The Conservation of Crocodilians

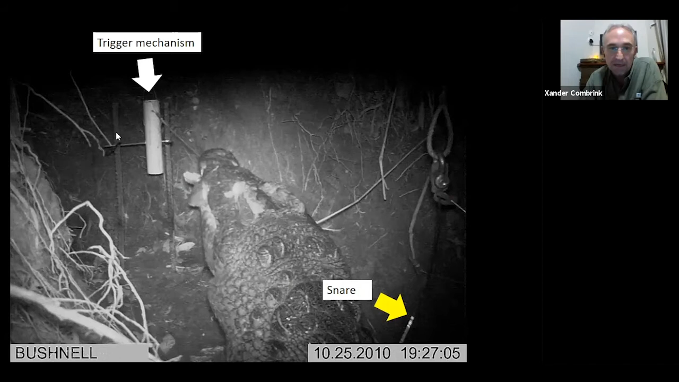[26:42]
So of course, this happens 7:30 at night. This is the Mapati River, again, a baited trap.